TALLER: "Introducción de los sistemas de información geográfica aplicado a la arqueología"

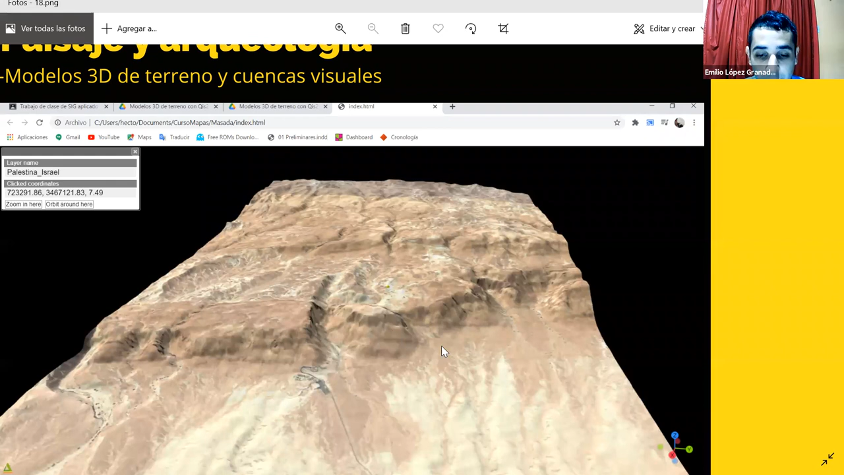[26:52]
disculpen nada más toma en cuenta el relieve de la zona bueno esta es una opción que como pueden ver se está visualizando a través de un ordenador web que en este caso es Google
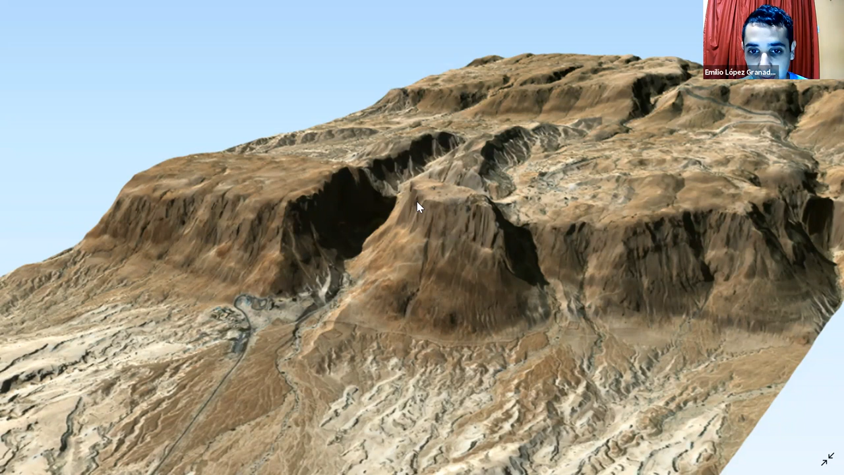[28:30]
que vemos es bastante difícil poder tener un acceso porque el terreno es muy montañoso
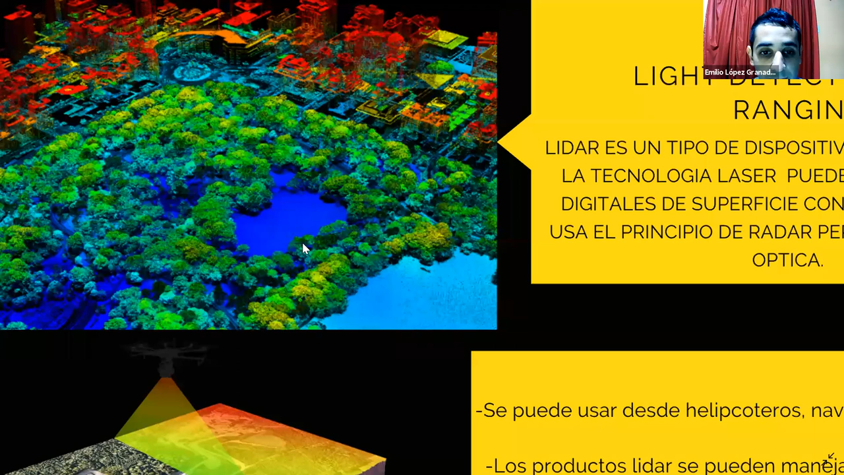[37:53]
calcula el tiempo que tardó en regresar y a través de ese cálculo puede graficar los elementos que están en la superficie por ejemplo vemos aquí que muy un detalle muy preciso vemos como graficó los árboles las calles los edificios
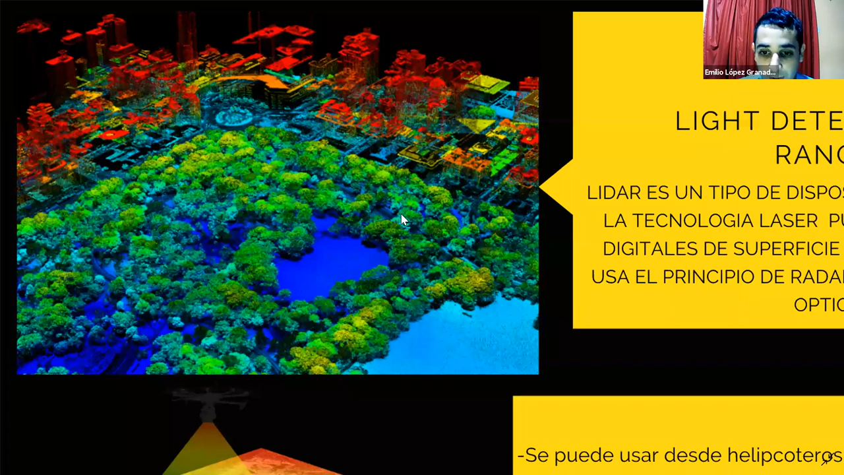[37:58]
y bueno este tipo de productos se puede gestionar mediante y bueno se usa en la arqueología para reconocer construcciones antiguas o sea prácticamente esto es
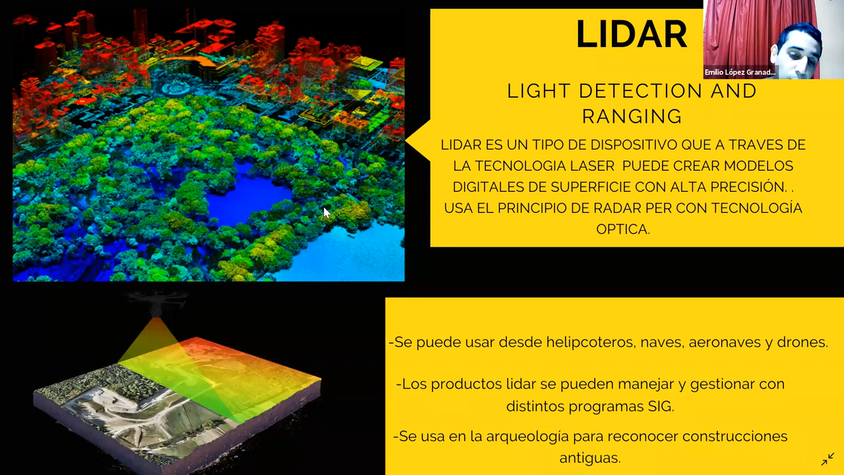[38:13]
un modelo digital de superficie es muy pero muy prestigio y bueno aquí vemos dos ejemplos podemos apreciar los trabajos aquí del arqueólogo Iván me reservo
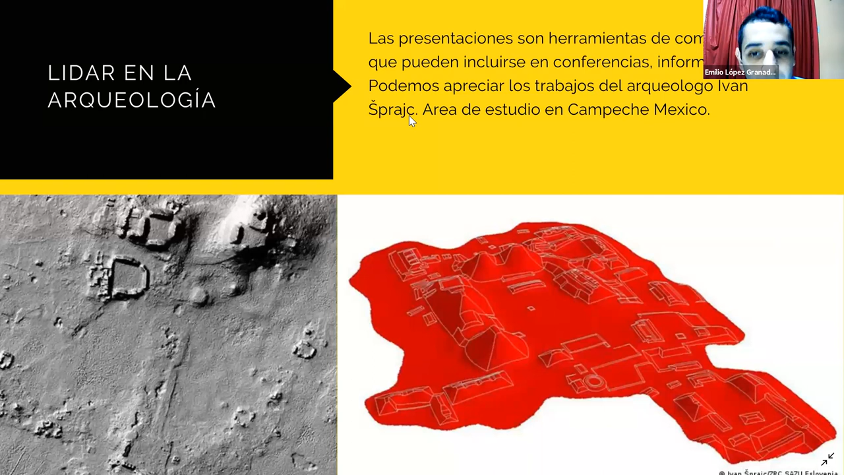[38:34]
pronunciar el apellido porque no sé pronunciarlo pero bueno este es un arqueólogo de Eslovenia que estaba hecho muchos trabajos con LIDAR y una de las cosas interesantes de LIDAR es que nos permite ver a mayor precisión las construcciones antiguas y nos permite darnos cuenta de su ubicación ¿por qué? porque generalmente las construcciones humanas casi siempre tienden a tener formas geométricas a diferencia de naturaleza que como dicen su perfección es que es imperfecta
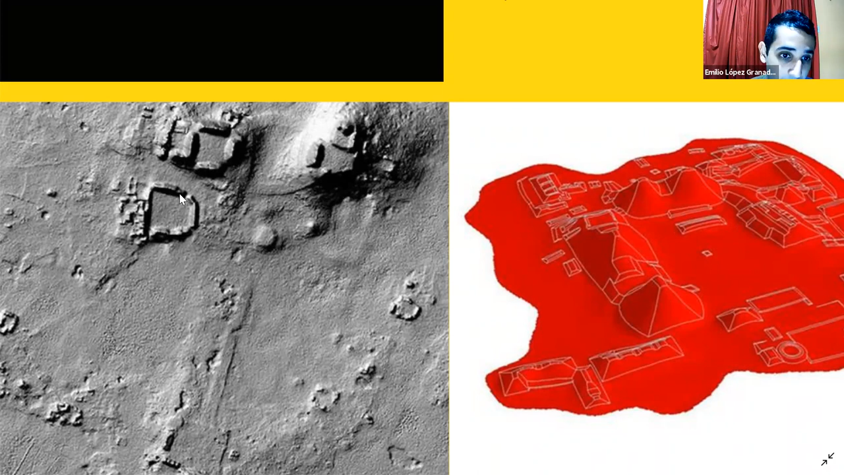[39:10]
mientras que las personas las construcciones de los seres humanos somos más eh dadas con las figuras geométricas aquí podemos ver obviamente unas pequeñas figuras que se asemejan a un cuadrado son construcciones
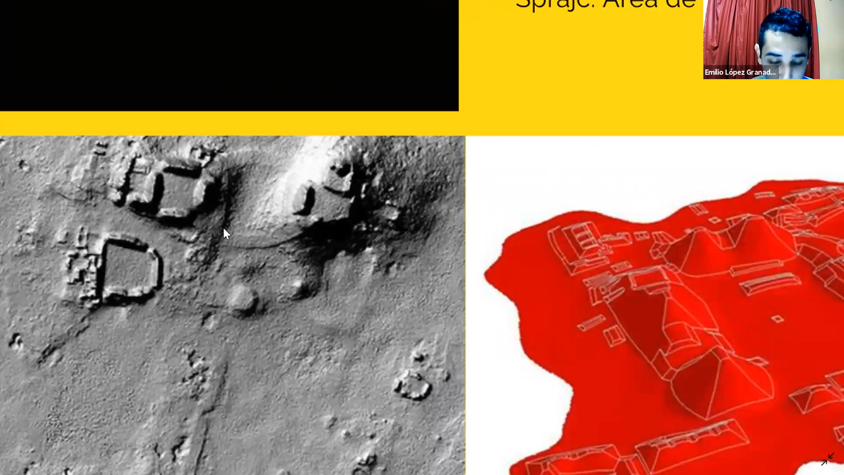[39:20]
eh humanas y aquí también podemos ver eh esto es Campeleche en México las distintas construcciones eh prehispánicas